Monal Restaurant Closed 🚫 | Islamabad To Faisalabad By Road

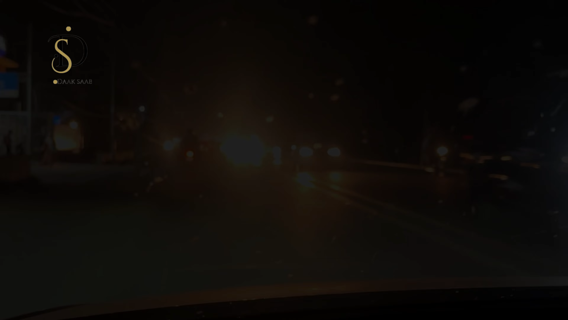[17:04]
वेलकम बैक फिर से लाहौर, और लाहौर लाहौर है ये, देखे क्या ट्रैफिक चली जा रहा चली जा रहा।
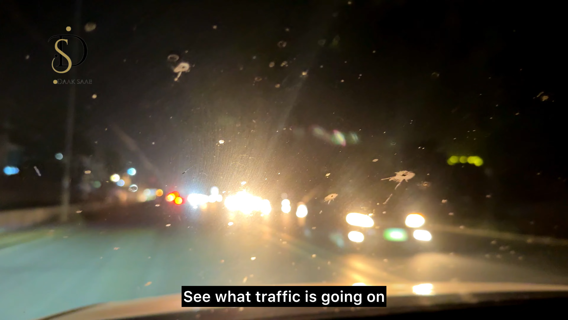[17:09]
हसन भाई लेने आए लेकिन इस वक्त बिल्कुल डार्क है, मैं भी मिलवाता हूँ थोड़ी देर में।